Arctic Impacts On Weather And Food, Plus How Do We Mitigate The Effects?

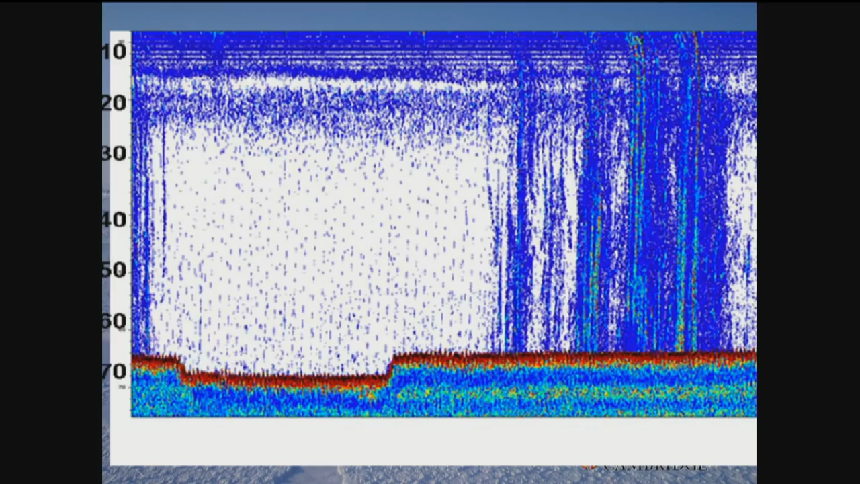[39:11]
And each of these is a plume of methane coming away from the seabed. So the seabed's 60 to 70 meters down. And each of these is a plume of methane gas coming out from the seabed. And altogether, that plume is about a kilometer across.